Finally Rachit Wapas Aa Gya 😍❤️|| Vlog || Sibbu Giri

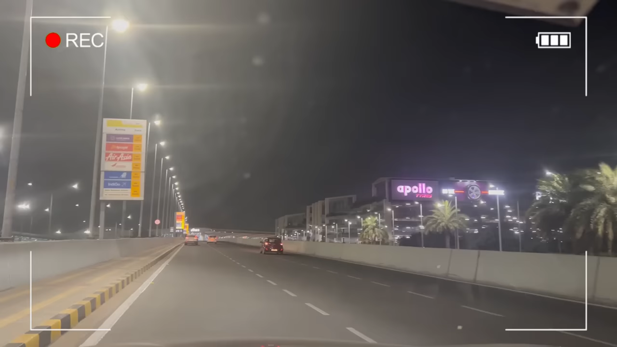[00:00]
तो गाइस हम एयरपोर्ट पहुंच चुके हैं, ये आपको दिख रहा होगा।
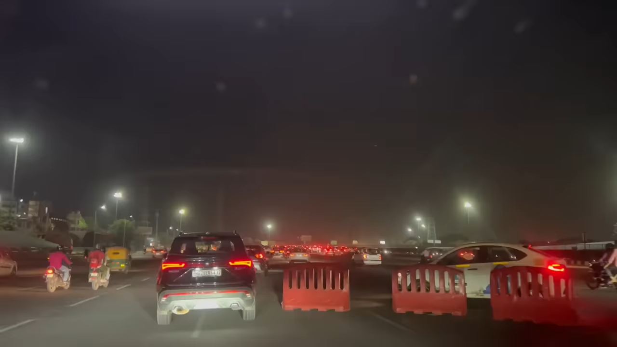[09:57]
तो गाइस हम एयरपोर्ट पहुंच चुके हैं, ये आपको दिख रहा होगा, बहुत दूर है थोड़ा सा, वो देखो टर्मिनल 3 आपको दिख रहा होगा यहाँ से।
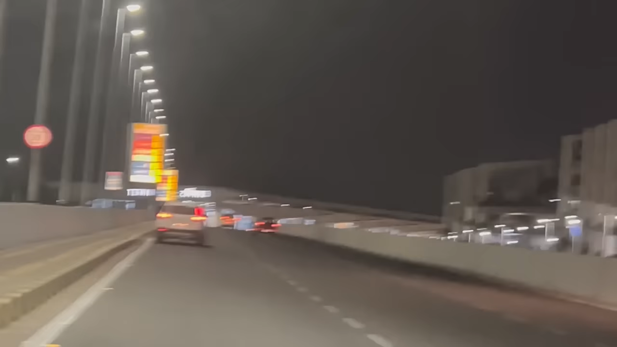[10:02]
तो अभी हम इतनी दूर है, अगर हम जूम आउट करें तो ये इतनी दूर है। तो गाइस देखो एरोप्लेन्स खड़े हैं यहाँ पे, आपको दिख रहा हो तो गिरे।